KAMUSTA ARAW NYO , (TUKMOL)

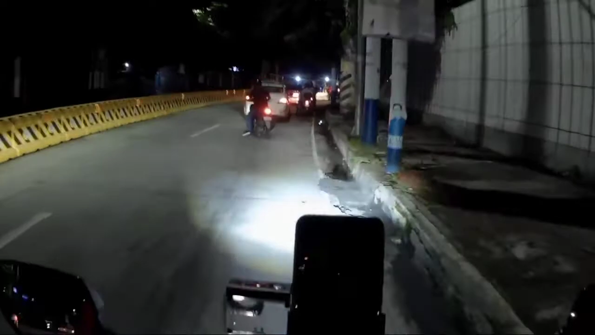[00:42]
Okay, medyo masikip yun Dahil may intersection dito eh Talikaw ng Mabini Bridge LOL!